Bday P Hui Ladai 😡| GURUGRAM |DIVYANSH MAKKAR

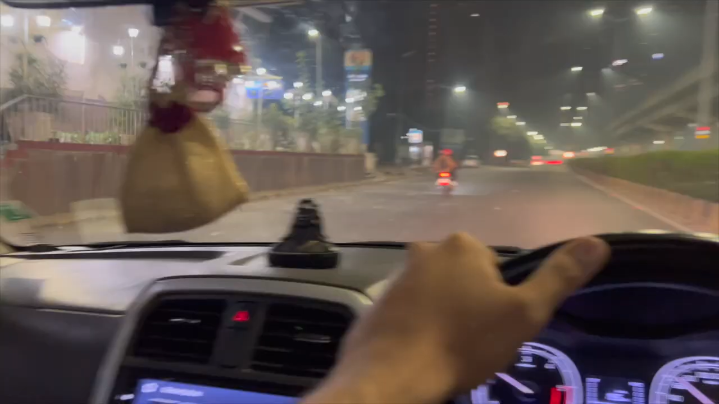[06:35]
चल चुके हैं रास्ते में यार, और गुड़गांव की रोड, क्या रोड है भाई, मज़ा आ गया।
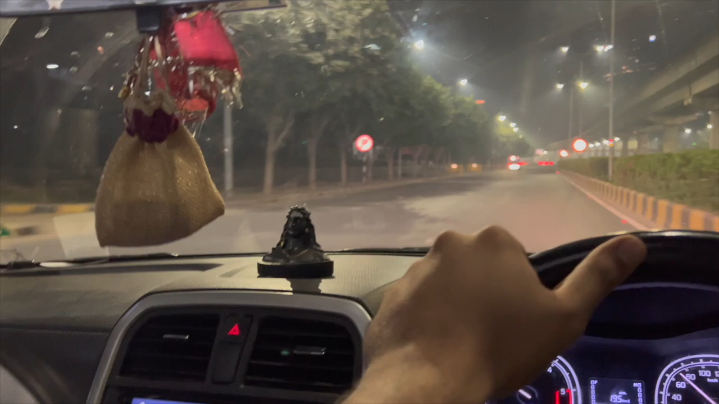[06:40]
कितनी देर का रास्ता उतारा घर का? 28 किलोमीटर का है अभी, और कितने कितने देर का है?
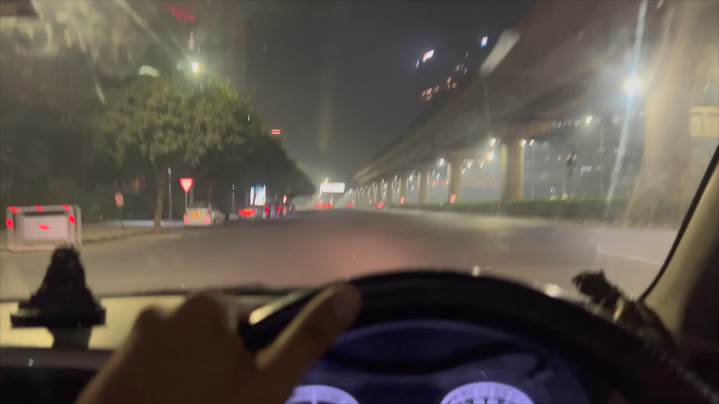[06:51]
एक घंटा 40 मिनट का है रास्ता घर का।
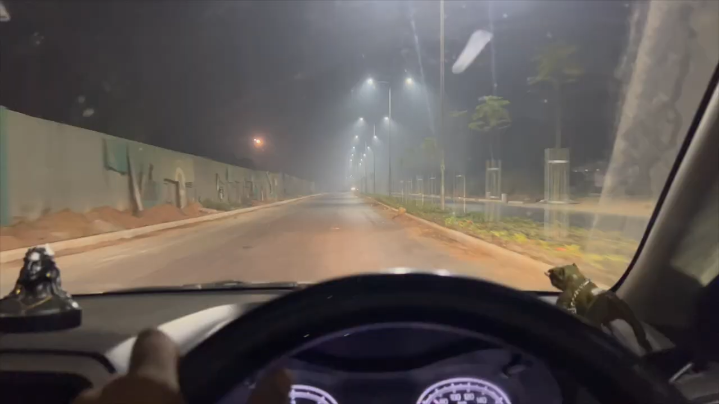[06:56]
भाई ये रोड है देखो कितनी सुनसान है, एकदम खाली रोड है। टाइम कितना हो रहा है?
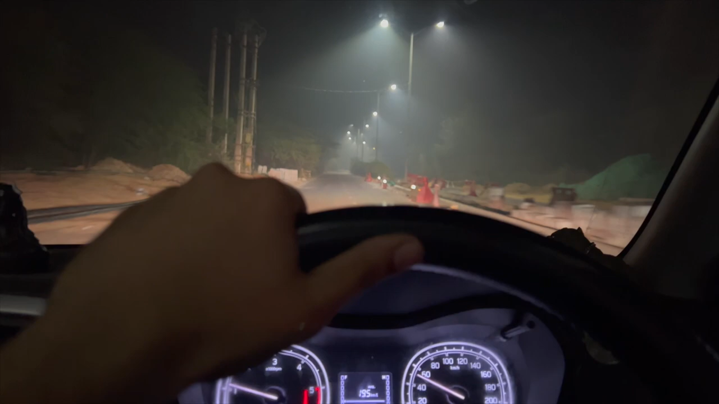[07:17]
ब्रेकर बहुत गंदे ब्रेकर बना रखे हैं एकदम से। हैप्पी बर्थडे, एक और है, थैंक यू।